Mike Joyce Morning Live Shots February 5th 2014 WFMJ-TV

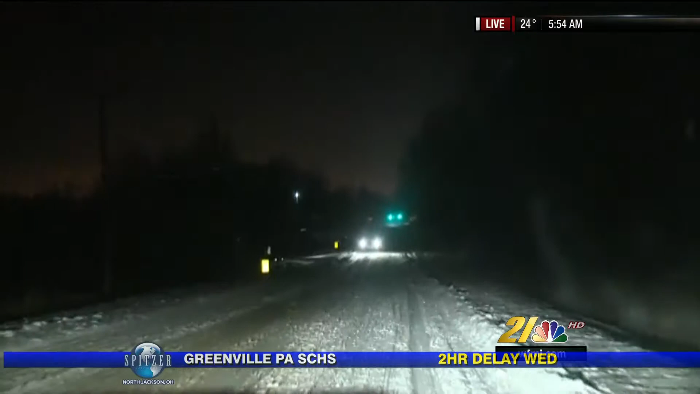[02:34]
We're going to head down to Salem in Columbiana County. Right now we're in southwest Mahoning County.
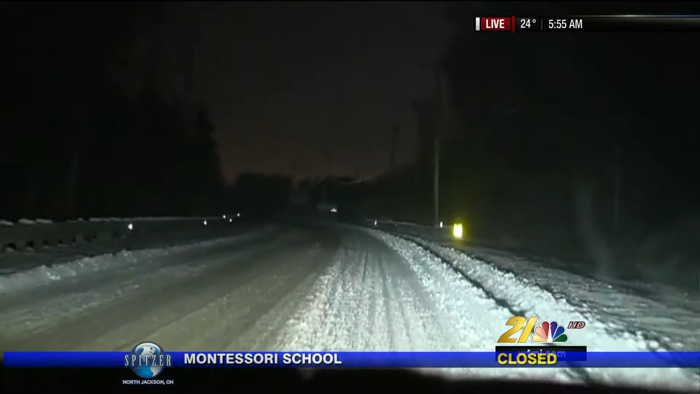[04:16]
And it is certainly the day for that because the roads are not in good shape.
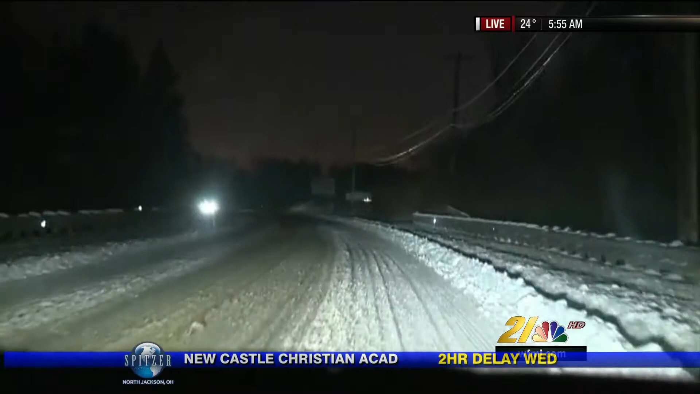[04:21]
So, again, exercise caution when you're out there. Take it slow. If you encounter a plow, give it space to work. And if you need to pass it, pass it. But do so very, very carefully. They have to be mindful of what they're plowing and they have to watch for you. So make that a priority as you're traveling out and about this morning. And just be safe. It's treacherous out there.